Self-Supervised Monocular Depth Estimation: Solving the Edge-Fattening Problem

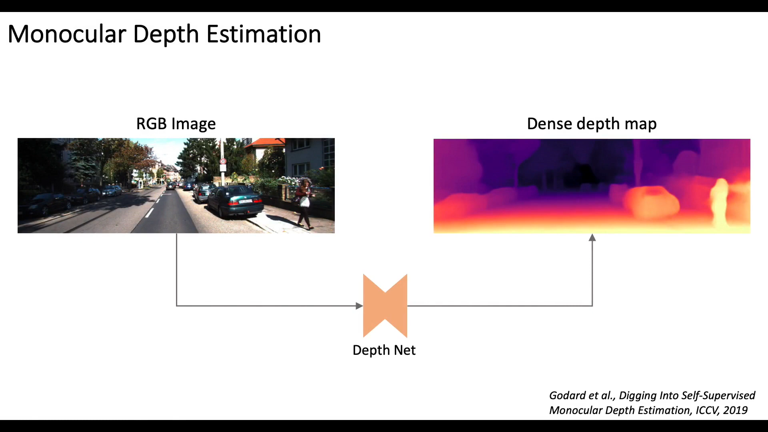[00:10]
The depth estimation network takes a single RGB image as input and outputs its pixel-aligned depth map. First, let's take a look at what is the edge fattening issue.
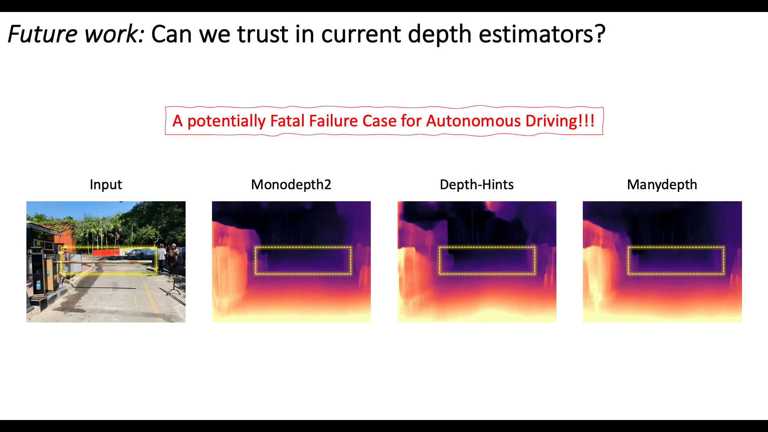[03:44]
The depth of the crossbar is not correctly estimated, which may be a fatal failure case for autonomous driving. Thanks for listening.